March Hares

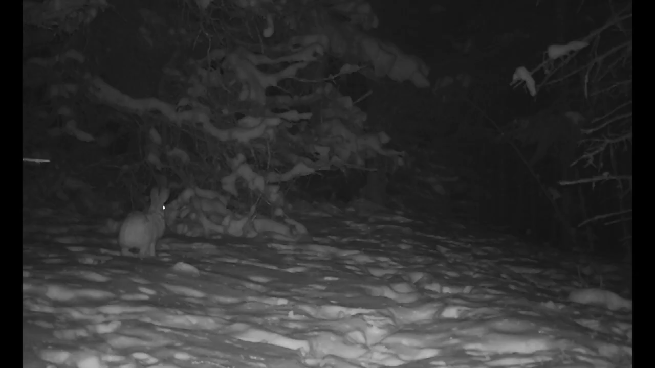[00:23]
at their peak denuding and killing small spruce trees throughout the community then their population crashed leaving only a small number of hares now in 2020 the hair numbers are increasing from February to nearly the end of March an inspiration Ridge preserve wildlife cam has been recording the secret lives of these snowshoe hares in their home grove of spruce
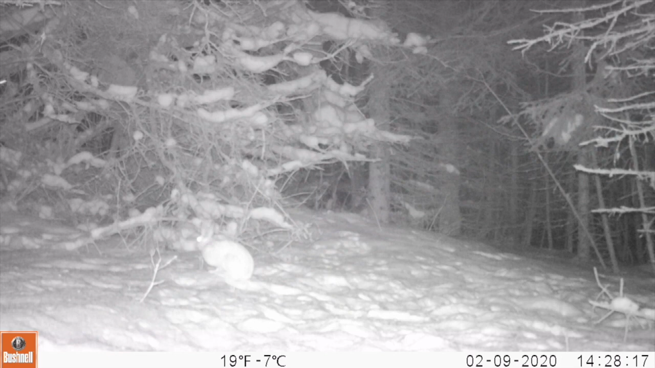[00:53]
trees only 18 to 20 inches long and about three or four pounds these secretive hares appear mainly at night peacefully grazing on spruce needles and cones
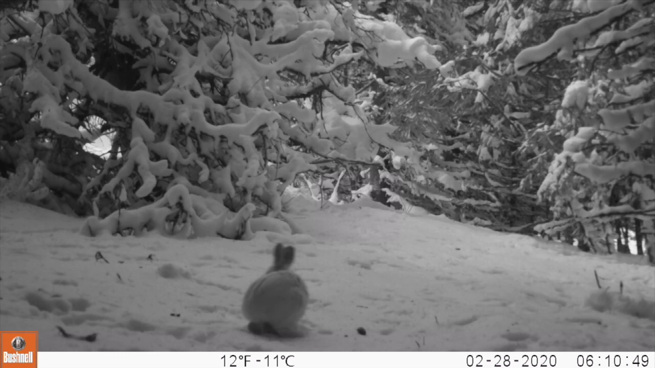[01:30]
grayish brown patches grow in our camera eye in the forest reveals that hares tend to follow their same well-worn paths in the snow somewhere nearby in their natural shelter beneath the tangle of fallen beetle killed spruce the hares will have their young by age one they start breeding